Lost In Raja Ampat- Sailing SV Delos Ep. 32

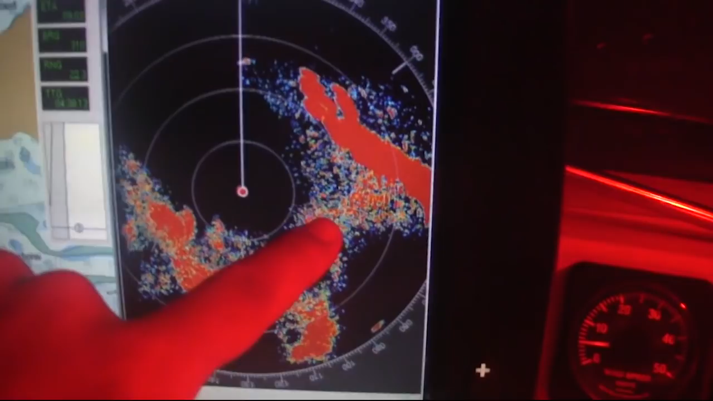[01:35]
rain over here too, so in the middle of a bunch of squalls.